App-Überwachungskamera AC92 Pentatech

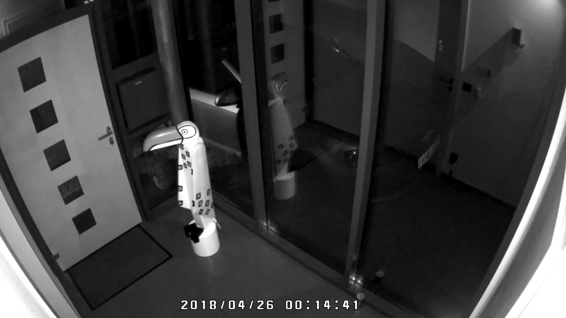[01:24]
Bei Dunkelheit sorgt die in die Kamera integrierte Infrarot-LED automatisch für die notwendige Ausleuchtung.